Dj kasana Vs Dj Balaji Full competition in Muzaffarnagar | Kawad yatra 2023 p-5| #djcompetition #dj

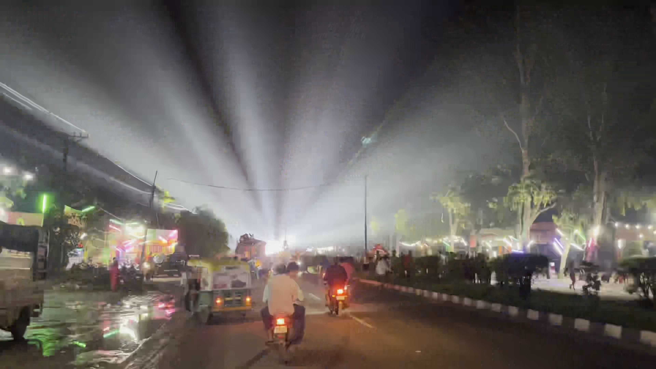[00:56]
तो भाई लाइटिंग ने देखो रात में दिन बना दिया एकदम। मेरे को लग रहा है यार ये शर्मा डीजे होगा पक्का।